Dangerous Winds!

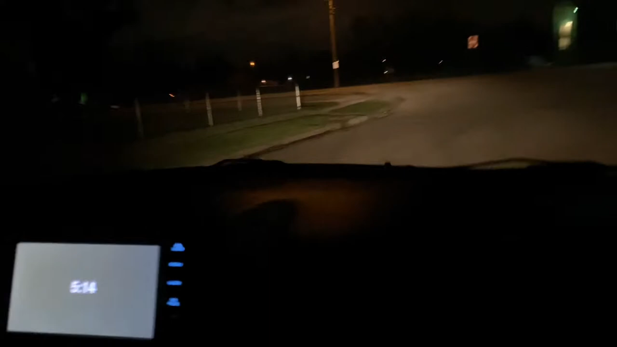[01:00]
I when I went to the bathroom around 3 o'clock, I heard the wind. It was like something out of a scary movie or something, like an alien invasion or something.
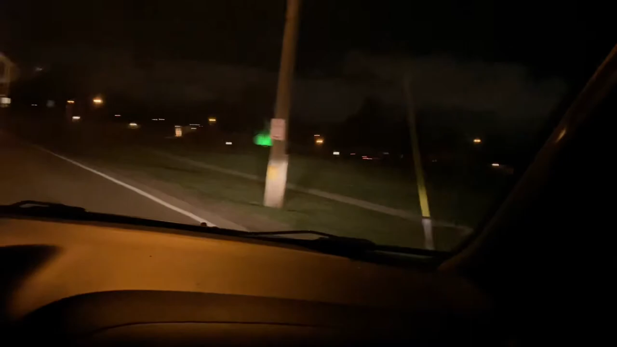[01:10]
So I actually opened the door and went out and checked to see if everything was still in the yard. You could hear like people's trash cans being like right there. I don't know if you saw that, but trash cans rolling down the street. Oh yeah. Forgot, safety first.
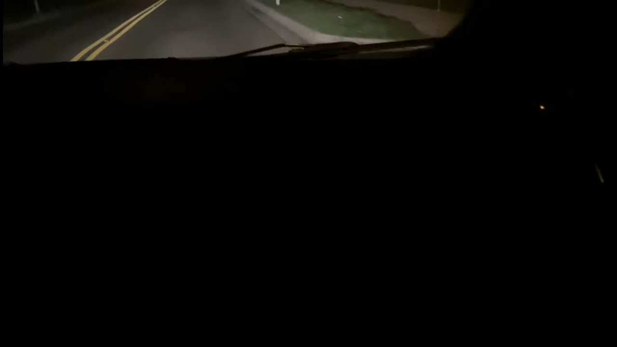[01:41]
this morning just to see what's out here. Excuse me.